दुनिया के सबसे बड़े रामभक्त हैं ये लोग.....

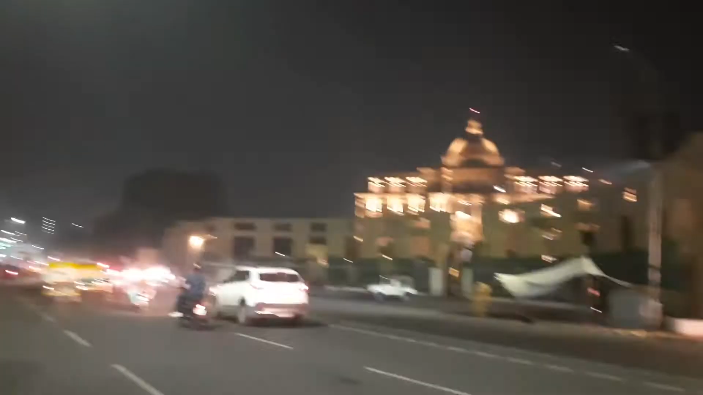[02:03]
बिधान सवाय है नया लोग भवन बना हुआ है
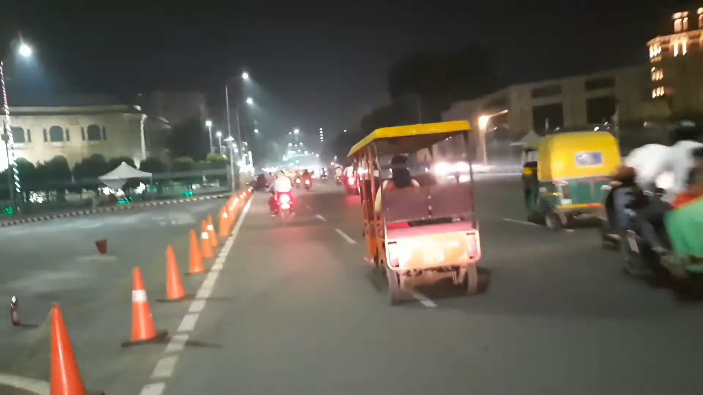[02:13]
और यह पुराना लोग भवन है बिधान सवाय जोस्तों बोलते हैं